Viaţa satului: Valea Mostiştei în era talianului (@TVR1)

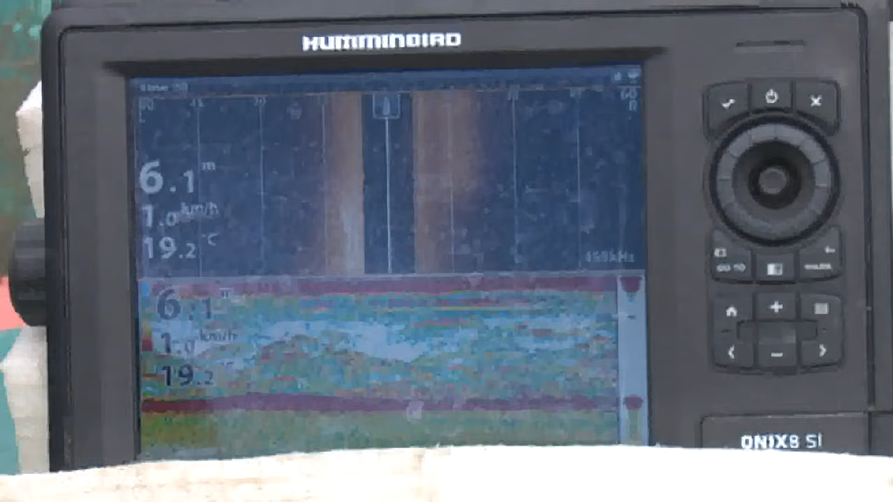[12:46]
On screen: depth 6.1 m, water 19.2°C, speed 1.0 km/h
Sonarul este un aparat cu ajutorul căruia inginerul piscicol identifică
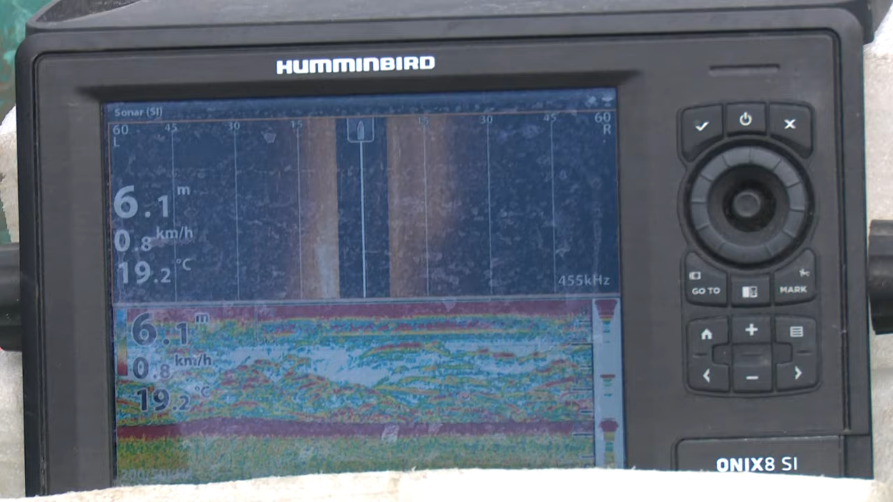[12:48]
On screen: depth 6.1 m, water 19.2°C
cu precizie locurile unde se află cel mai mult pește.
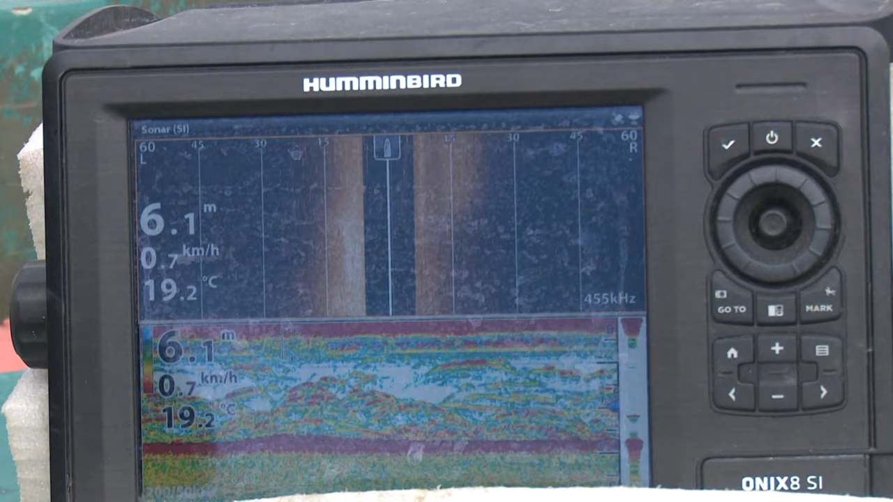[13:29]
On screen: depth 6.1 m, water 19.2°C, speed 0.7 km/h
Deci când scade sub 7 grade, suntem siguri că ne ajută. E un sonar cu vedere laterală.
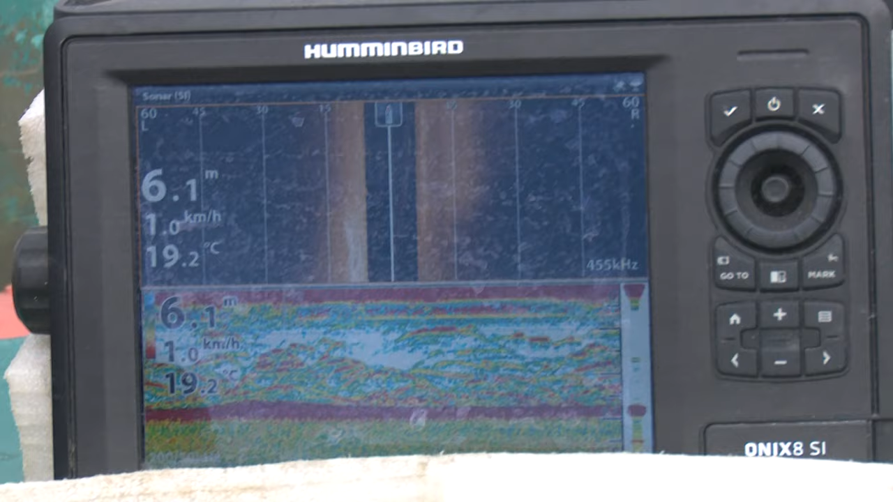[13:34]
On screen: depth 6.1 m, water 19.2°C, speed 1.0 km/h
Deci jumătatea superioară a ecranului avem aici poziția bărcii
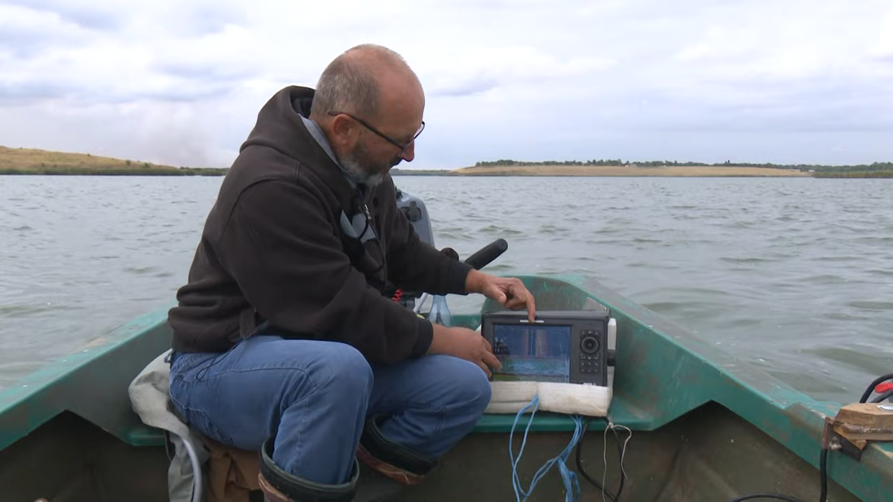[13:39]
și vedem stânga sau dreapta maxim 120 de metri,
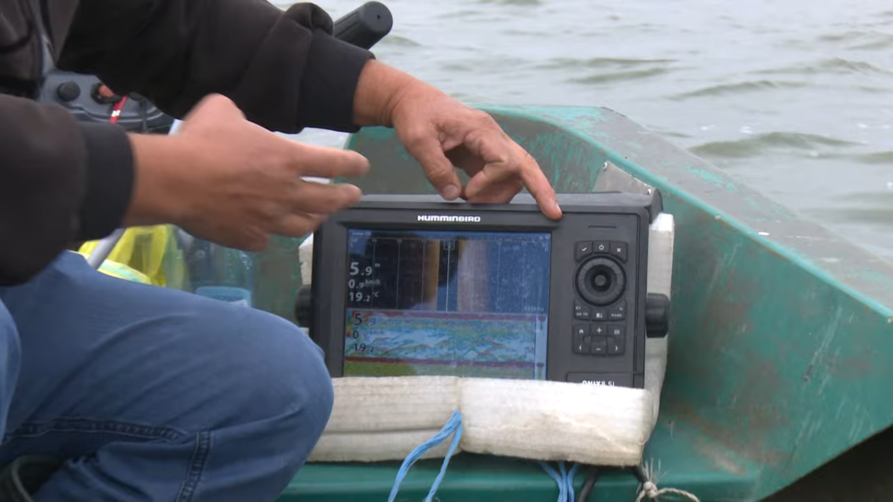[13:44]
dar în condițiile noastre mai mult de 60 de metri nu are rost să folosesc. Deci eu văd undeva la vreo 40-50 de metri.
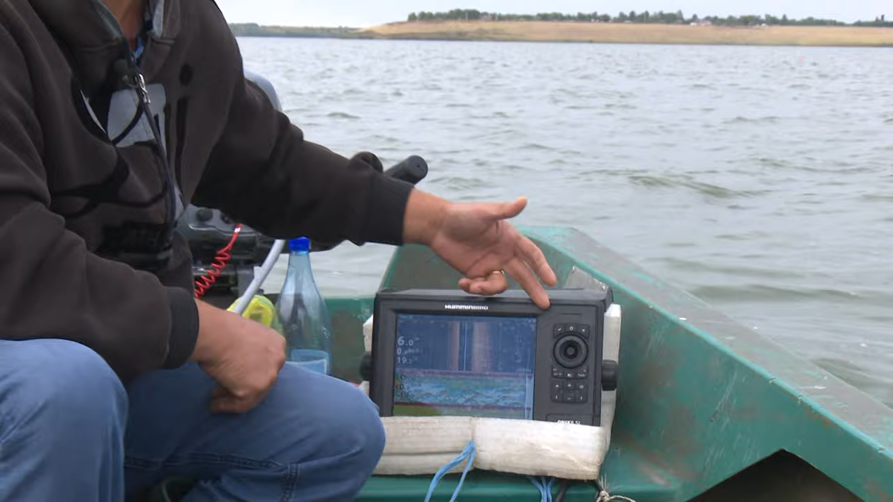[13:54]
L-am setat la 60 de metri. Deci asta în partea superioară a ecranului. și pot să văd pești, pot să văd anumite structuri subacvatice, eu știu, plauri, scufundații, diguri, șanțuri, gropi, pomii.
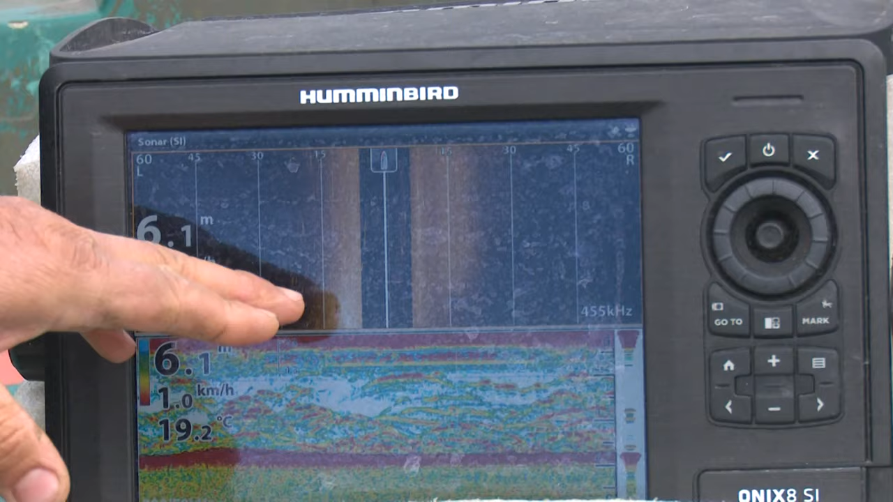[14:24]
On screen: depth 6.1 m, water 19.2°C, speed 1.0 km/h
E pești acum când suntem aici în locul acesta? Acum nu, nu prea, că deja l-am deranjat. Dar pe traseu, dacă o să vadă, o să vă fac atenție.
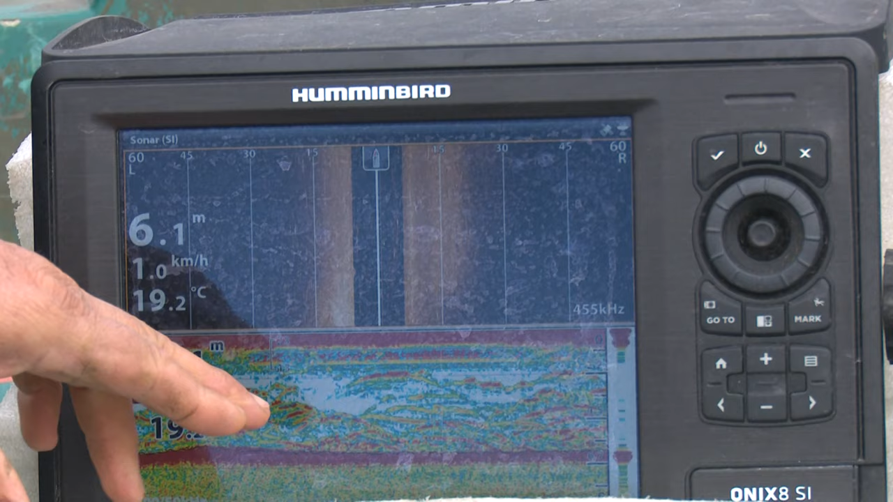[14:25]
On screen: depth 6.1 m, water 19.2°C, speed 1.0 km/h
Iar în jumătatea inferioară a ecranului avem imaginea de sub barcă.
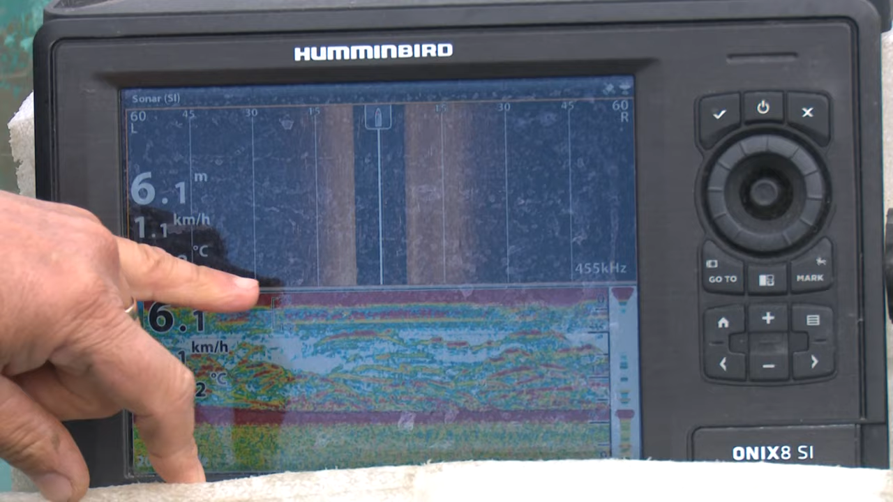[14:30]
On screen: depth 6.1 m
El practic emite niște sunete, le recepționează și transformă sunetele în imagine.